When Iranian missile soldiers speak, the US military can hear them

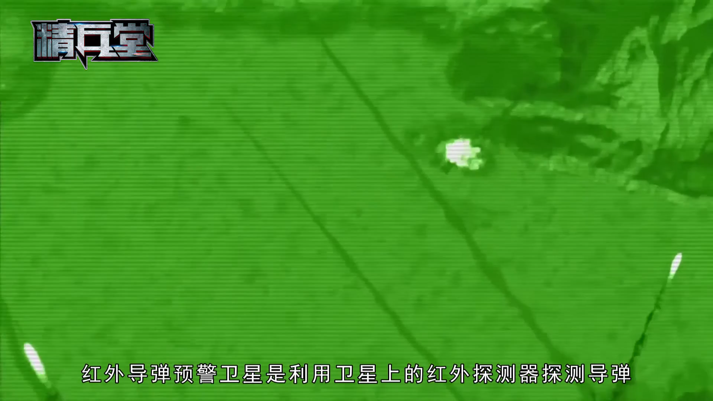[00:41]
导弹在飞出大气层后发动机尾焰的红外辐射来进行发现和定位